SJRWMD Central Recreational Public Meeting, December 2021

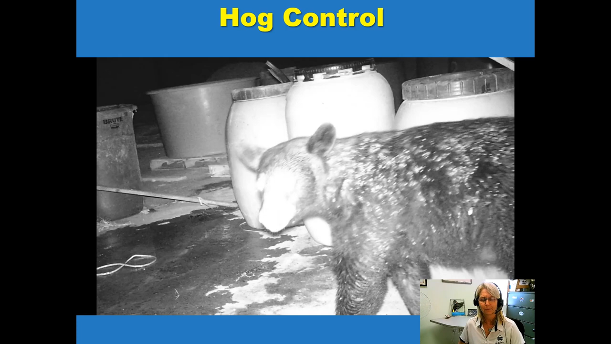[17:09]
And here this bear has caught the scent of that corn and really wants some.